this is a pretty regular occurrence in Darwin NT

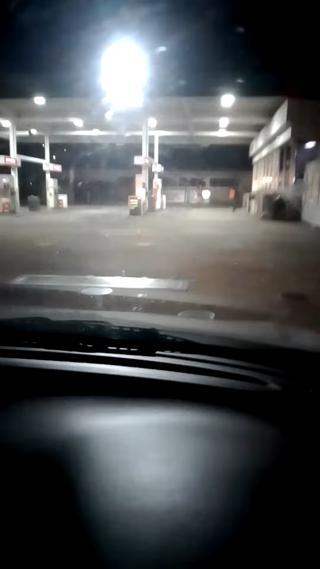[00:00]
Rocks and everything. Look at these fucking cockheads. Look at this what Darwinites have to deal with. Look at them smashing up the service station like mad cunts.